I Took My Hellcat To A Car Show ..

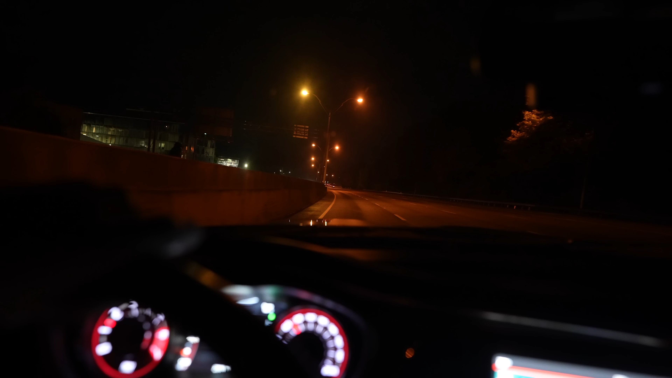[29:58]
What the fuck? fuck, bro? Why the hell my camera so dark? Hurting my heart. Yeah, why the fuck my camera so dark?